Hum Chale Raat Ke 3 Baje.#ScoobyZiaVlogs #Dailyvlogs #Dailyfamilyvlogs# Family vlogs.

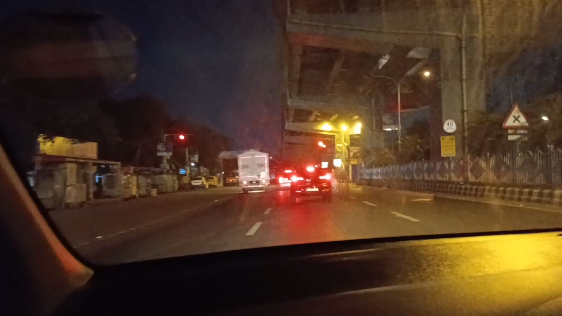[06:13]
डेली पैसेंजर ही तो निकलना ही पड़ेगा मॉर्निंग मॉर्निंग। ऐसा रास्ता देखने कहाँ मिलेगा इतना खाली खाली। एक टाइम से वो तुम्हारा जब कोविड के टाइम में लॉकडाउन था तब शायद इतना खाली रहा होगा रास्ता।
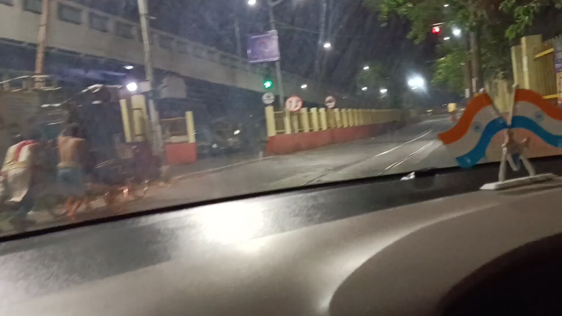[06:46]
Use any lane to turn slightly right onto New Howrah Bridge Approach Road, Rabindra Setu.
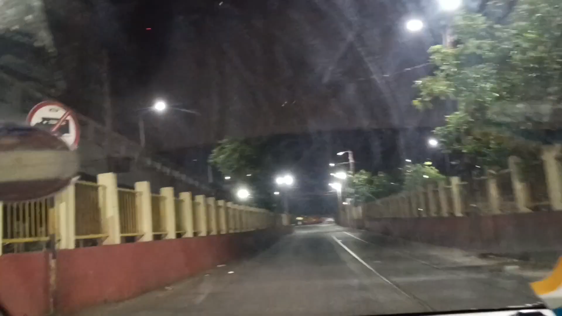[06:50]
Slightly you have to turn towards.